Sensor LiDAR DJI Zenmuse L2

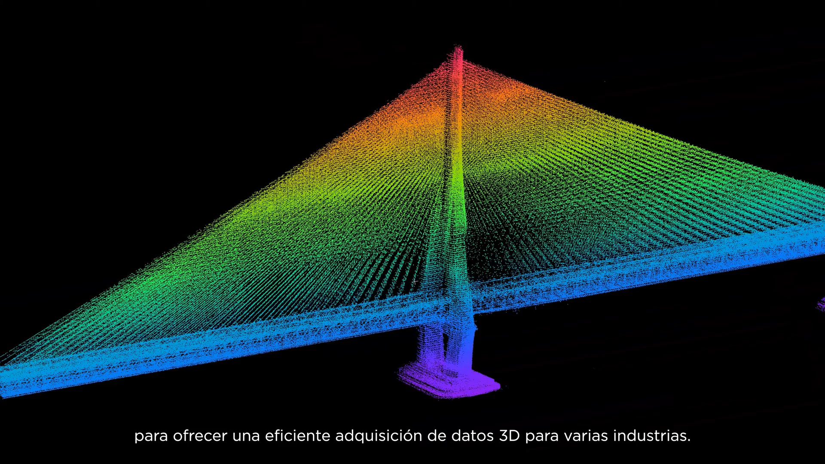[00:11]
Now, DJI breaks new ground with the Zenmuse L2,
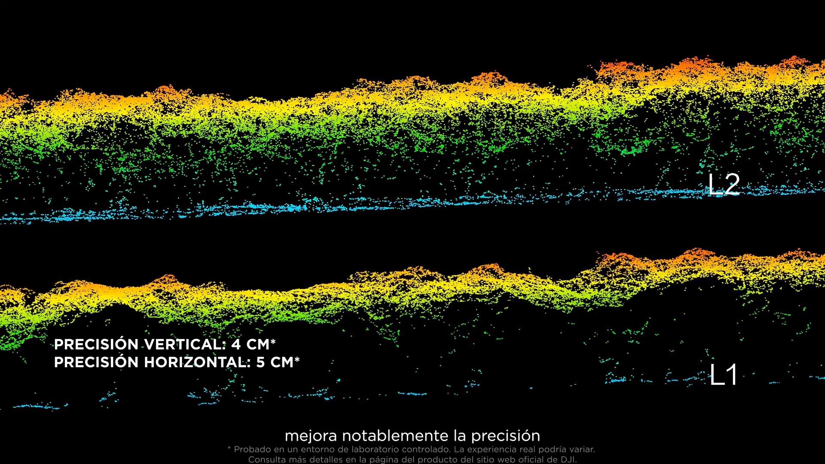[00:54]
Coupled with enhanced LiDAR technology, it significantly improves accuracy and reduces the thickness of point clouds. The LiDAR module can launch 240,000 laser points per second,